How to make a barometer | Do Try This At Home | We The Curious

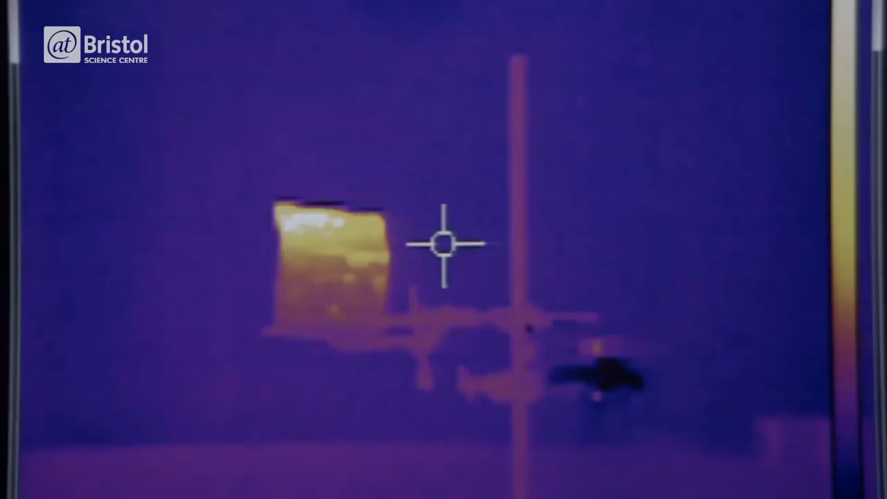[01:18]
Air pressure changes as the air warms or cools. This thermal camera shows us that hot air rises and cold air sinks.
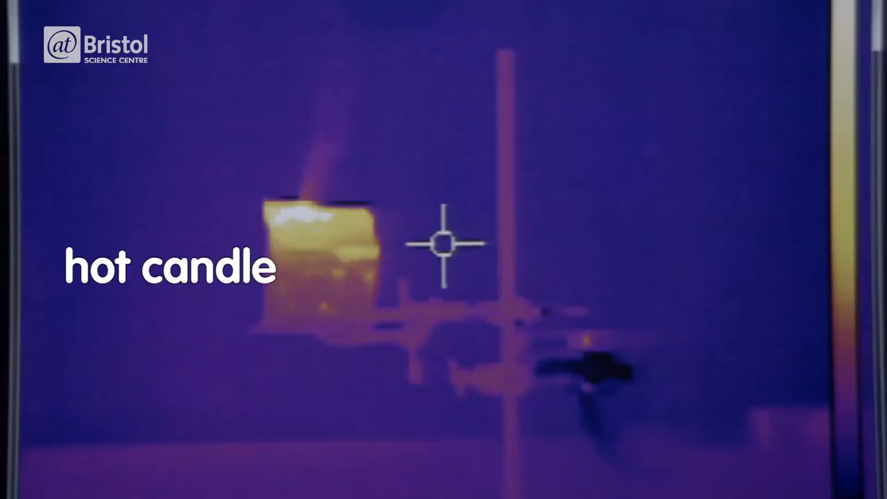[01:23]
So areas of warm rising air have low pressure
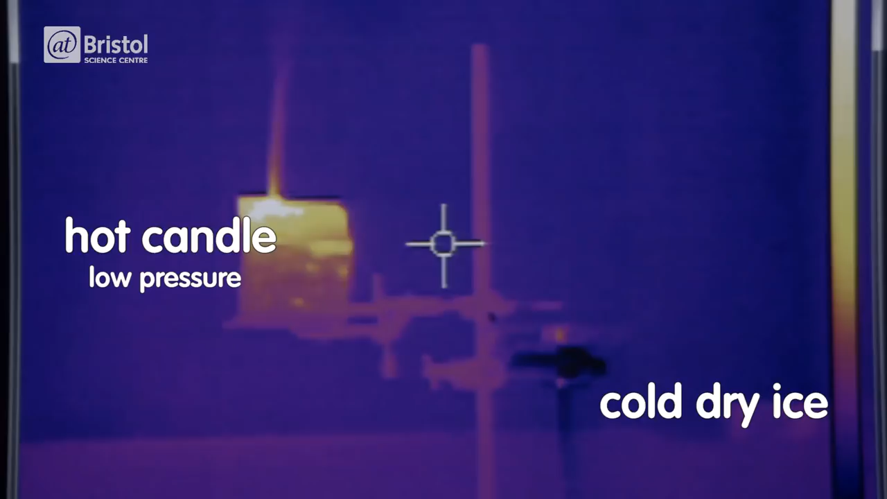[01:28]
and when the air cools it sinks to create areas of high pressure. As regions of high pressure move into low pressure winds swirl around the earth as it turns on its axis.